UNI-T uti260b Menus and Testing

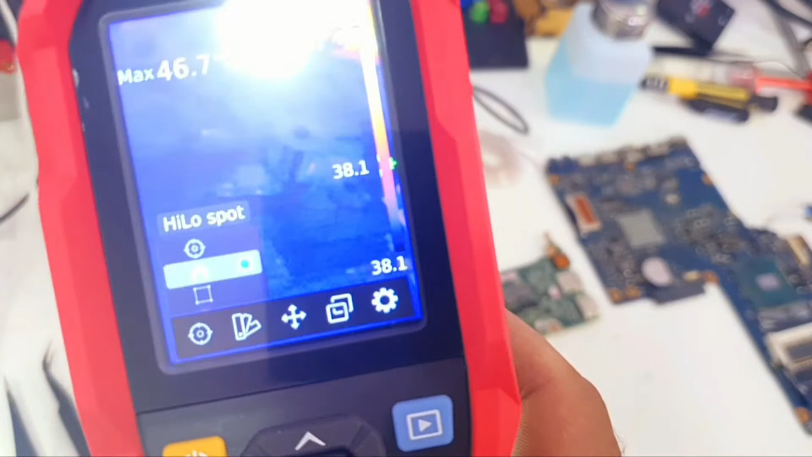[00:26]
we have three options the center spot and
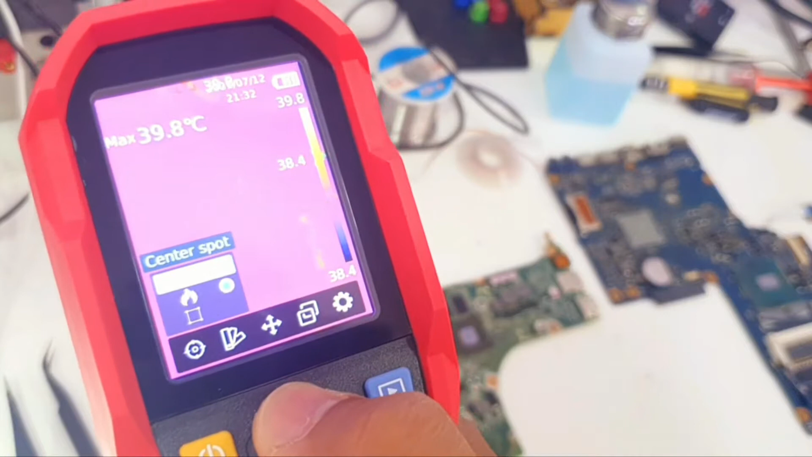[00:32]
On screen: max 39.8°C
that is will give us the temperature of the center spot only this one holy heliospot is any
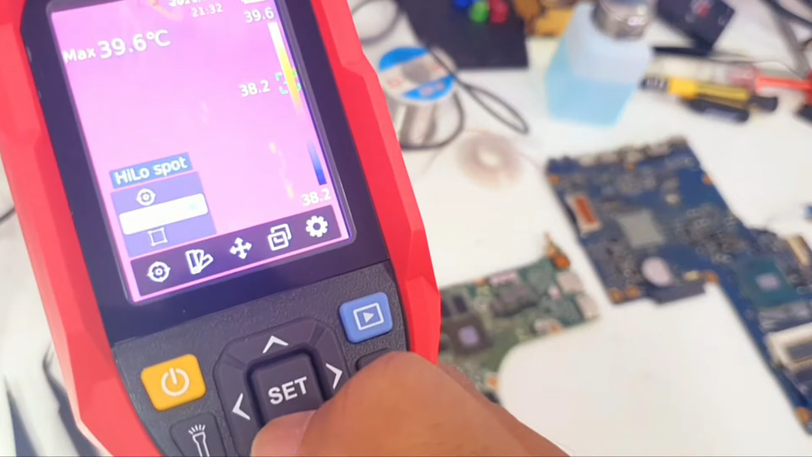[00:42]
On screen: max 39.6°C
spot within the screen that is hot gets hot will give us its temperature and the last one the region of interest ROI region of interest this will give us a square or like a rectangle rectangular shape within
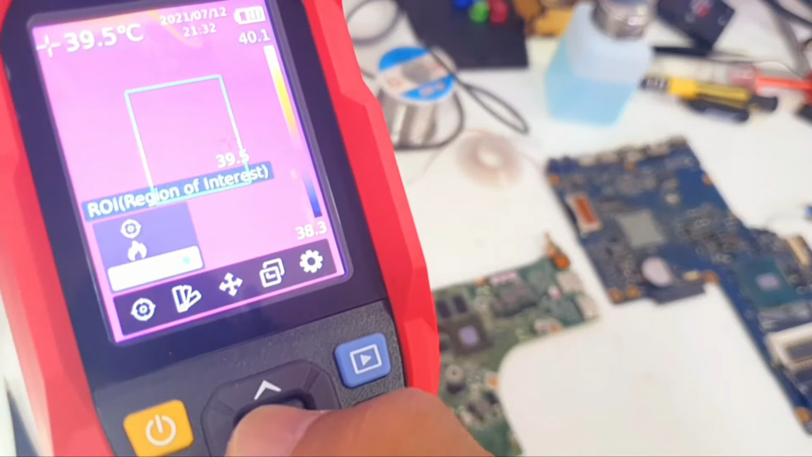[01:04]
On screen: spot 39.5°C
the screen so any spot which is hot within that rectangle will give us the temperature it's temperature anything outside of that rectangular box it will not
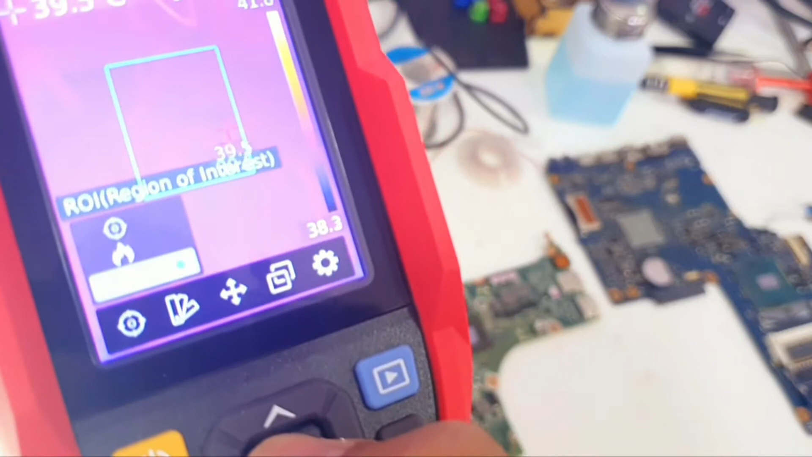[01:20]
give us the temperature okay to go back we need to press this button the second option is palette different types
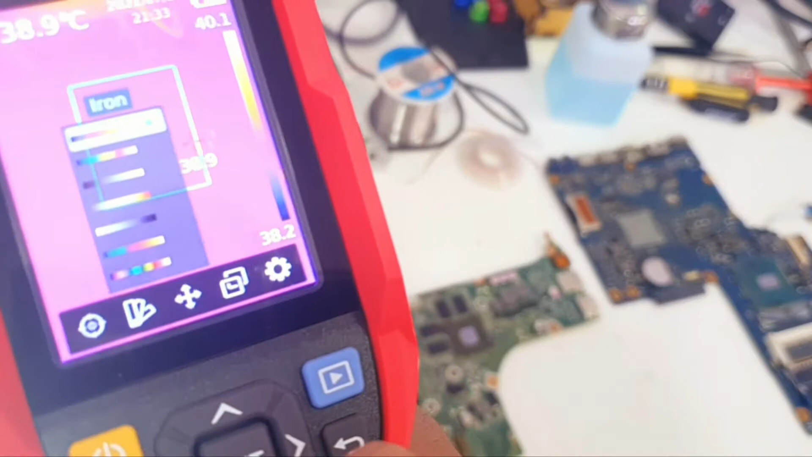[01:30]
On screen: spot 38.9°C
of colors of the screen we have iron we have rainbow white hot red
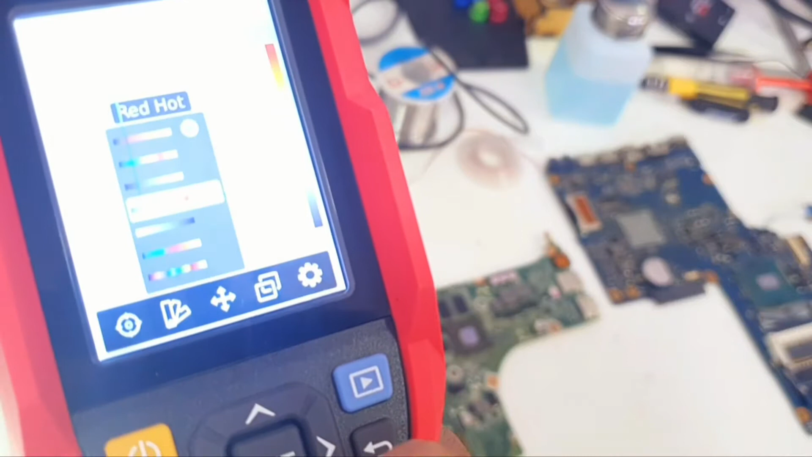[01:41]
hot black hot lava and
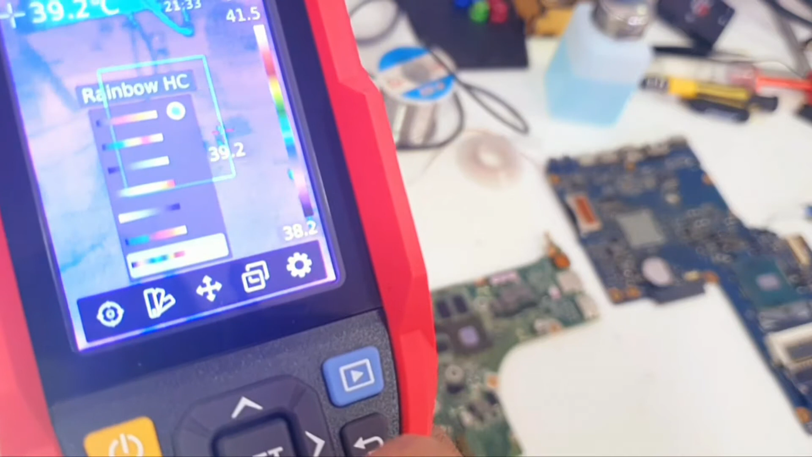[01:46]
rainbow HC I don't know what does HC mean so different colors
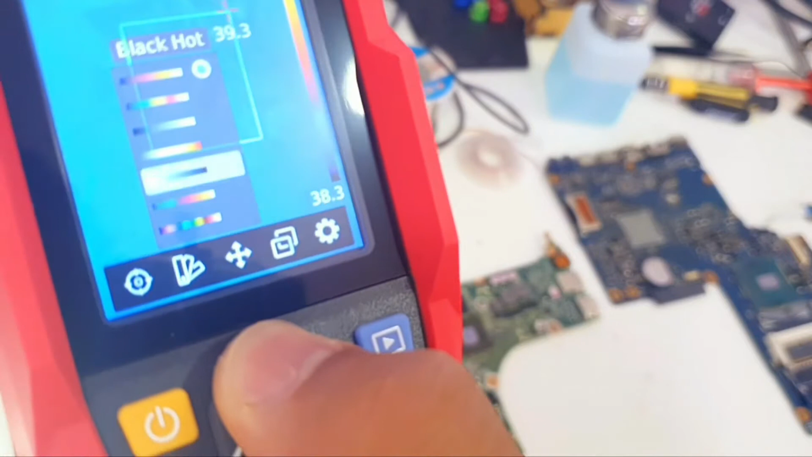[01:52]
in the window okay so we go back and then we have point temperature so
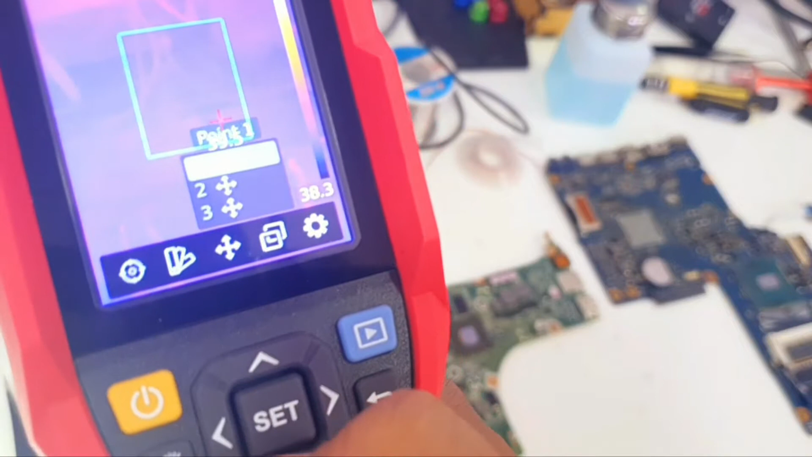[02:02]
we have how many point of temperature do we need for the screen to show us one two or three okay and
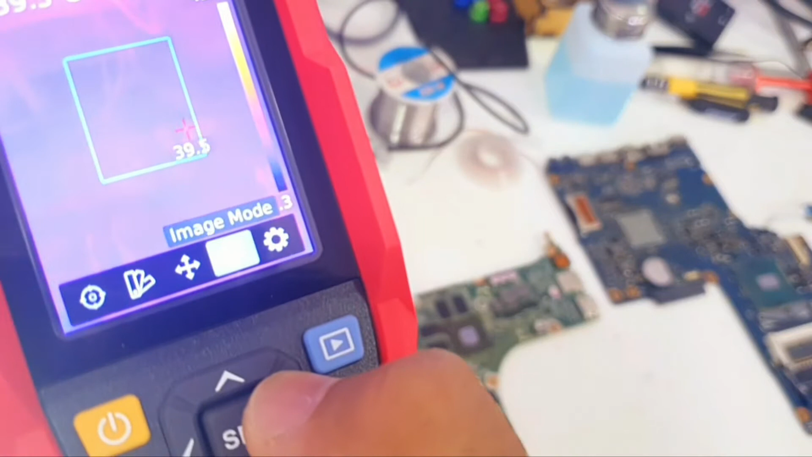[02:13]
then we have image mode we have couple
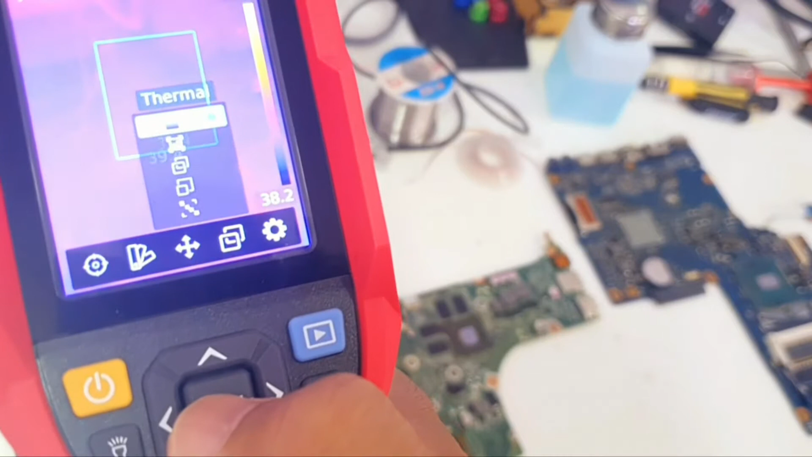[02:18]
of modes we have the thermal so it just show us the thermal view then
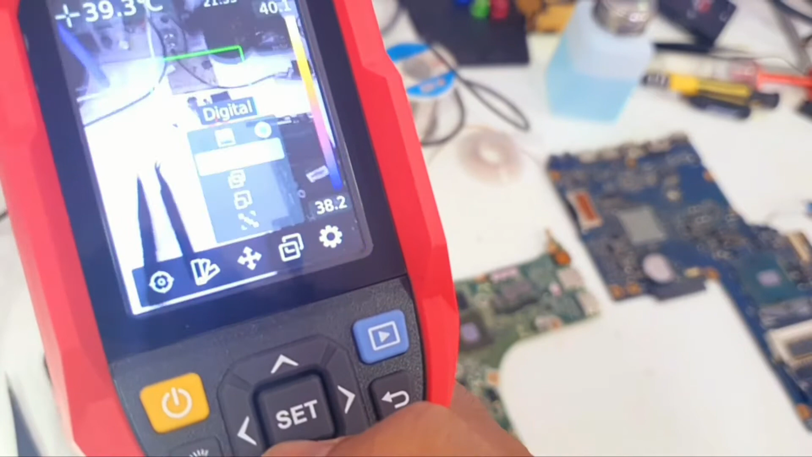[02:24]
we have the digital and this is a normal camera which is not thermal and then we have fusion which is combined the
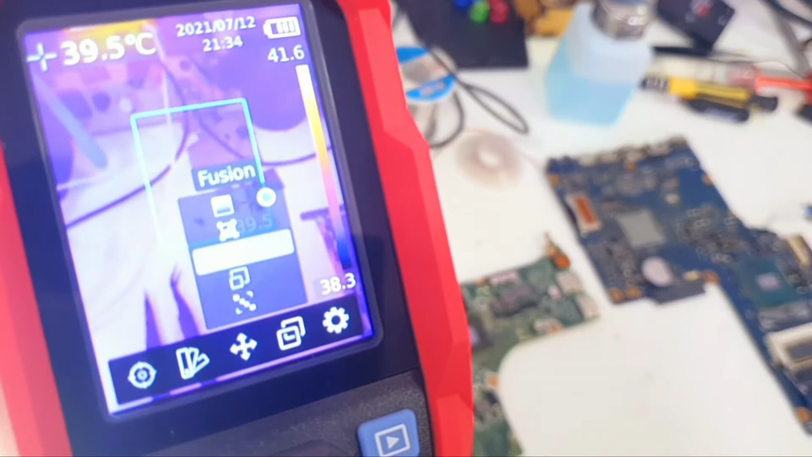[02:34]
On screen: spot 39.5°C
the digital and the thermal cameras both of them and then we have the
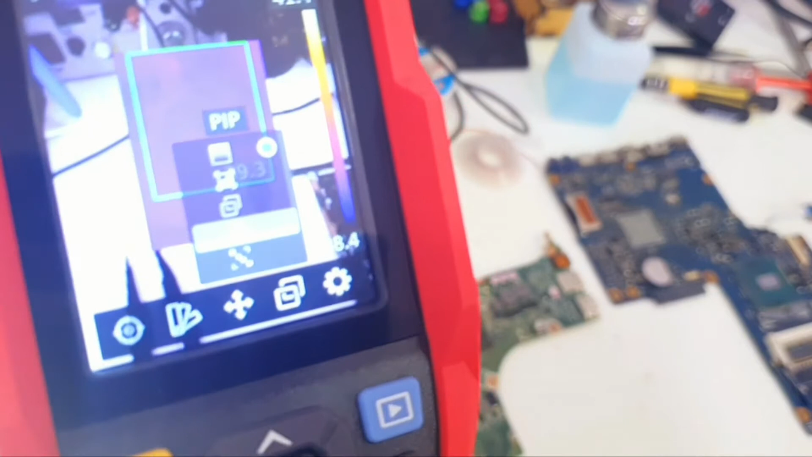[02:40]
digital in the back ground and we have a rectangle with the thermal image and then we have the alignment which
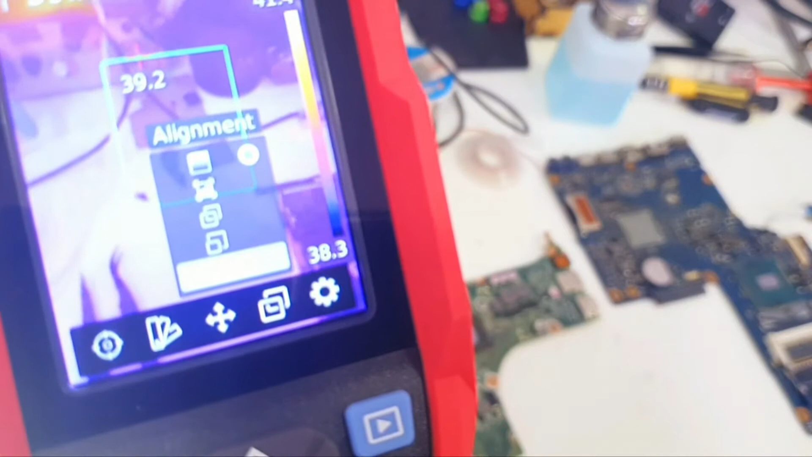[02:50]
is like the same which is the same like this fusion one it will combine both the digital and the thermal camera
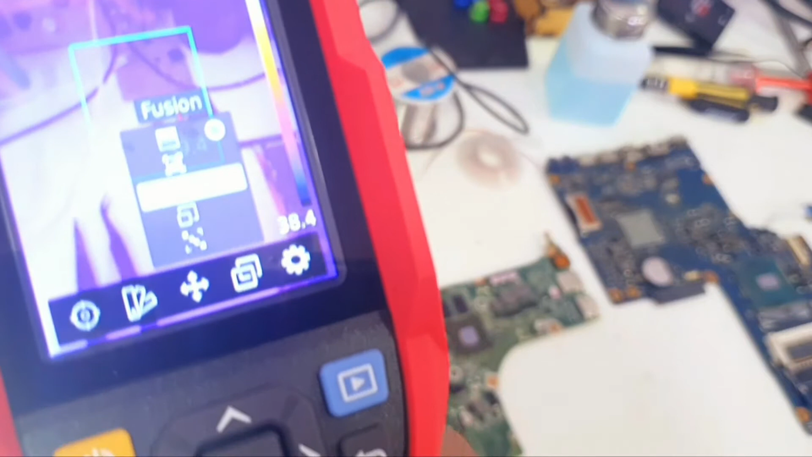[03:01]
the thermal image okay if we go back to the settings